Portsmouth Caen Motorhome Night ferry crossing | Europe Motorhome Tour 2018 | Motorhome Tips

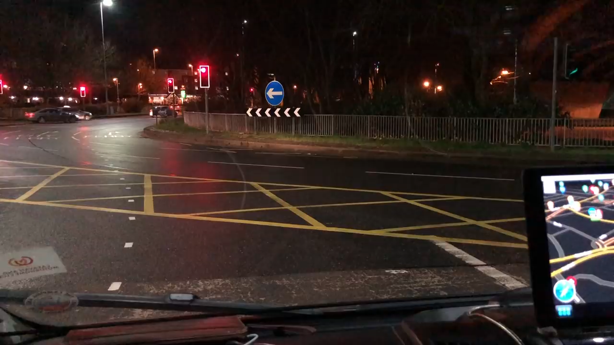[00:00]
This is a very exciting roundabout as roundabouts go I would say it's quite good. It's got multi-coloured lights almost like a disco
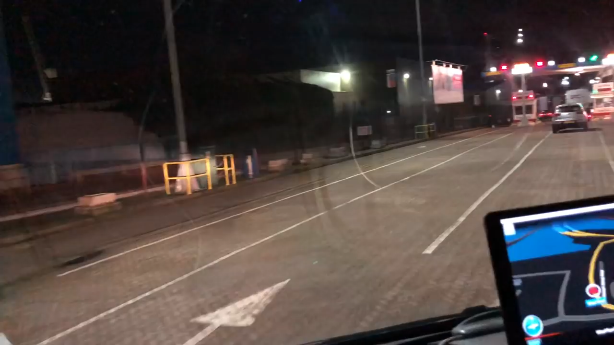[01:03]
There is a car stopped there so I'm going to go to number four.